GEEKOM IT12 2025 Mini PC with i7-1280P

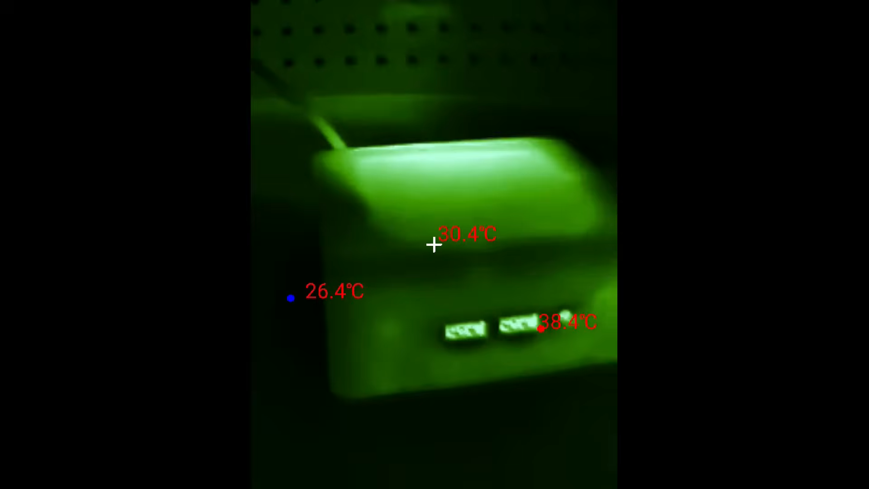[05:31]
On screen: spot 30.4°C, max 38.4°C, min 26.4°C
I've got some footage here from one of my latest gadgets of thermal camera.
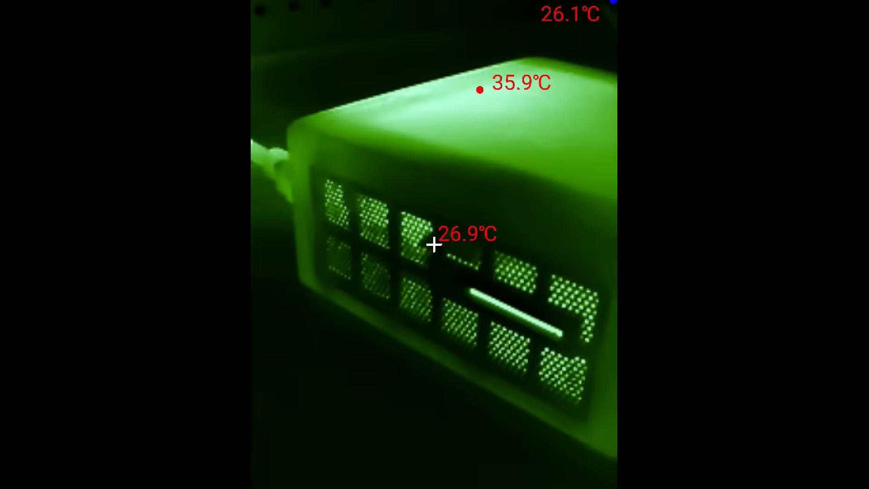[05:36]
On screen: spot 26.9°C, max 35.9°C
And we can see most of the heat comes out towards the back.
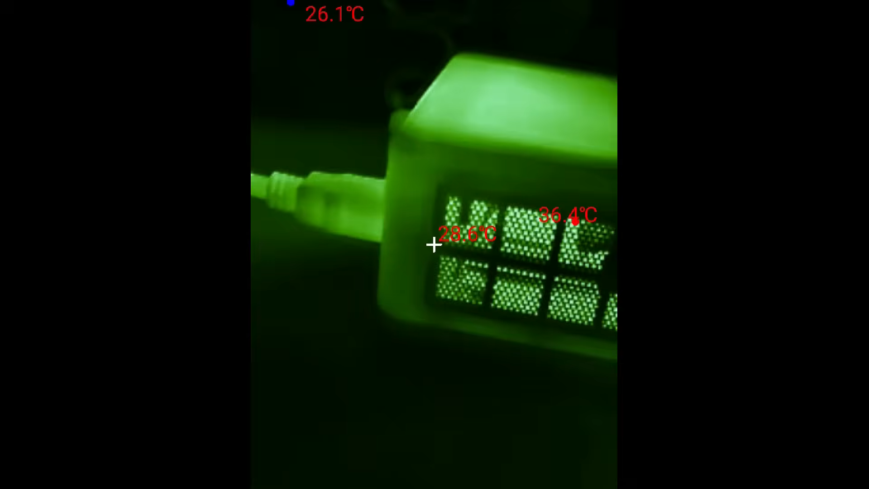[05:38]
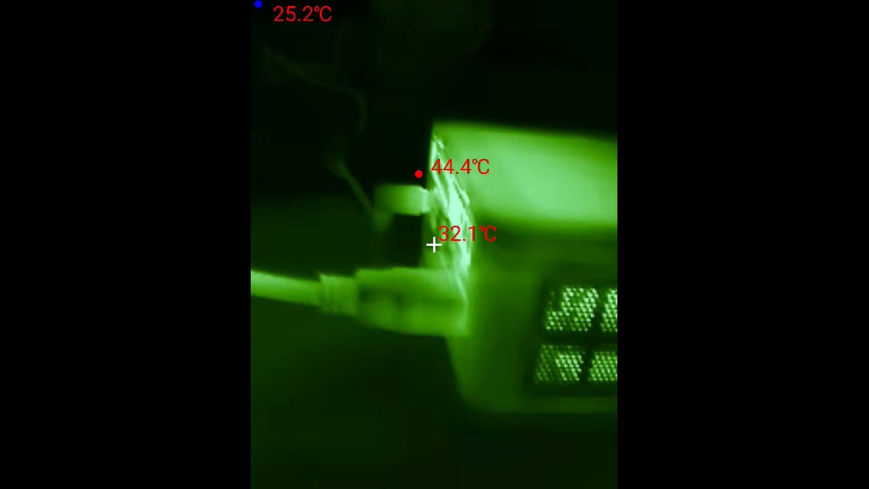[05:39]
On screen: spot 32.1°C
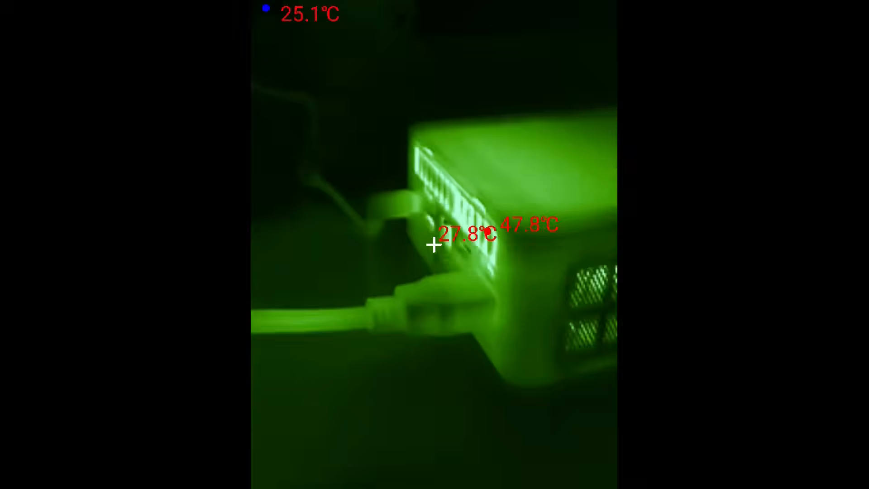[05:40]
On screen: spot 27.8°C, max 47.8°C, min 25.1°C
At the front and at the top sitting in 20s and 30s.
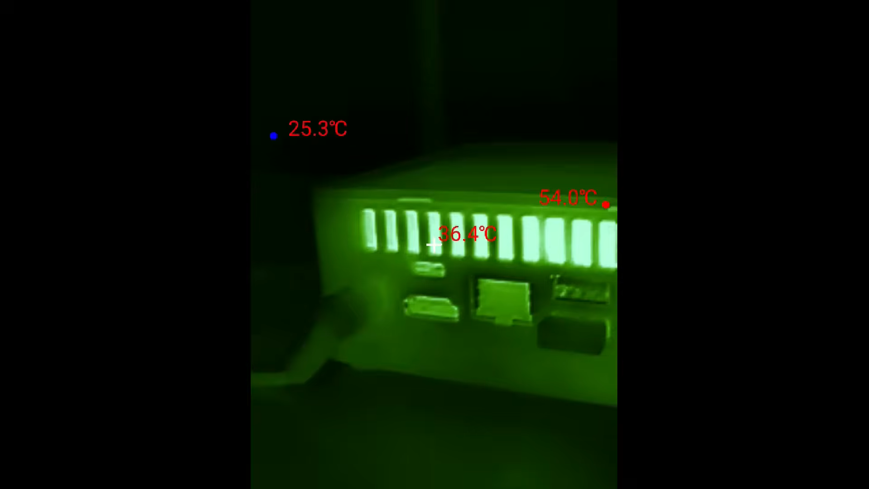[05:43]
On screen: spot 36.4°C, max 54.0°C, min 25.3°C
But at the back we see temperatures sitting in the 50s.